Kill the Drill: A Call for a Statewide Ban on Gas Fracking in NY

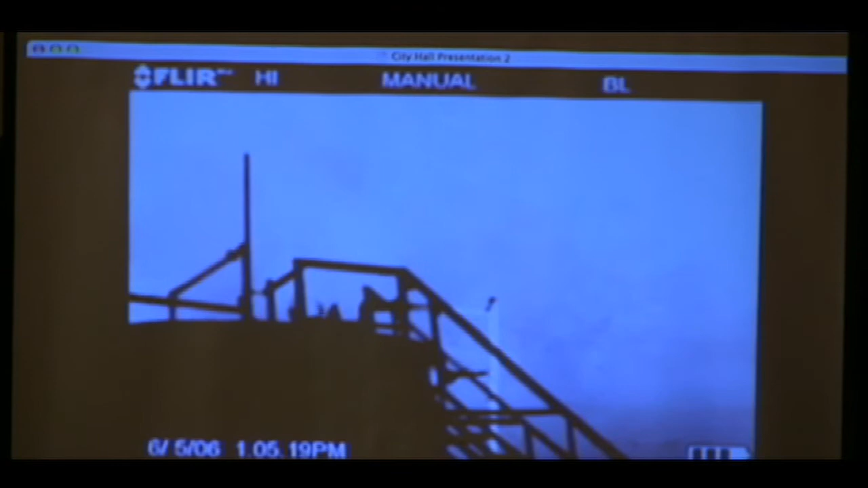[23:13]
So you're seeing this directly going into the air, which is why in the town of Dish, you have such a severe air pollution situation, because they have pipelines that also do this kind of venting.